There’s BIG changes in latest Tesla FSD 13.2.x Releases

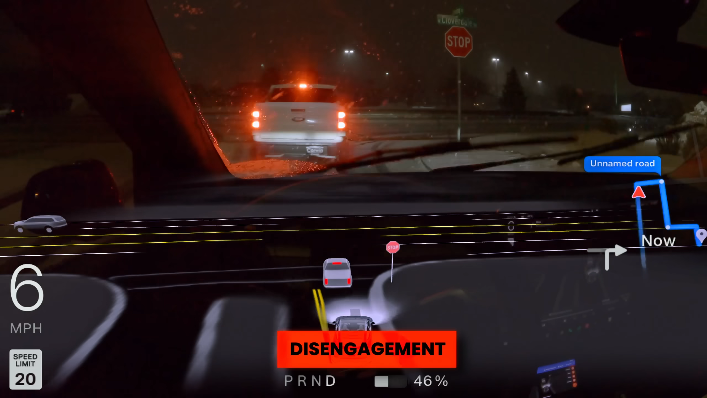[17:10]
I usually get a lot of comments about people accusing me of taking over too early, but I don't think that's going to be the case for that one.